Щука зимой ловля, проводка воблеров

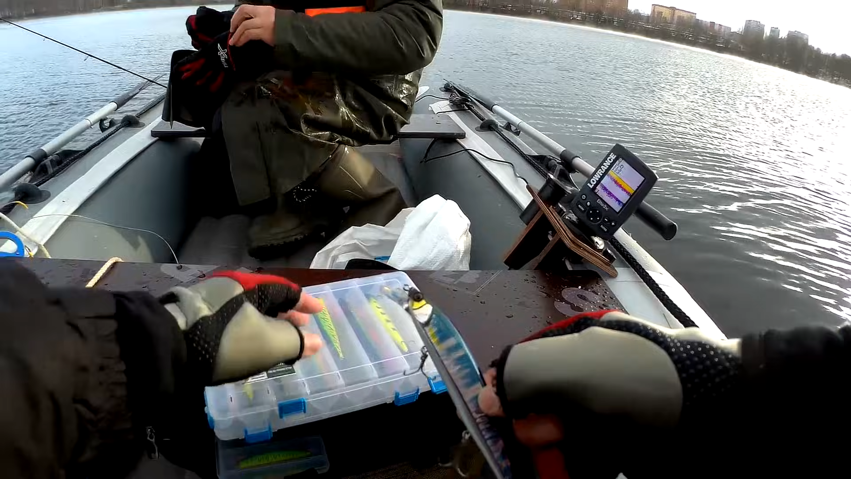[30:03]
Рудра Натурального Цвета У меня Нет У меня Есть Ререндж Натурального Цвета Ну почти Натурального Вот такого Непонятного Сейчас